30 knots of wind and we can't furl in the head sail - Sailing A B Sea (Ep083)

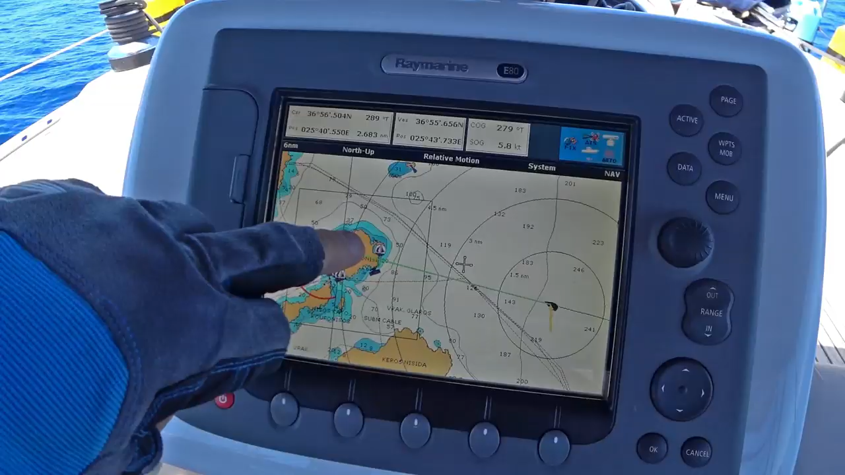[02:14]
So we're going into that bay there. This is us here. And we're doing 5.8 knots.